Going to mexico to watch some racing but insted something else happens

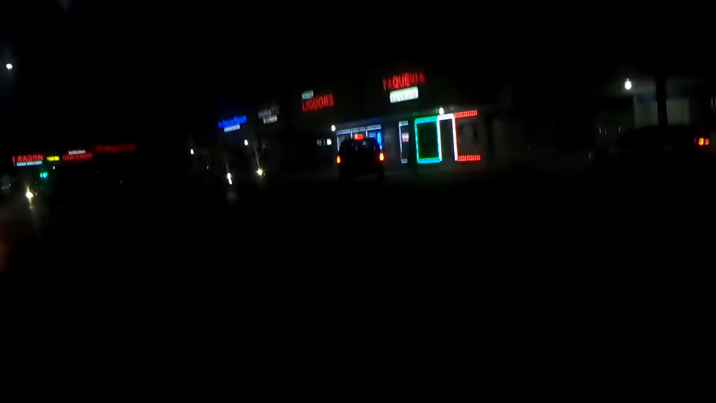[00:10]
So they broke it up, but now it looks like more people are starting to jump in.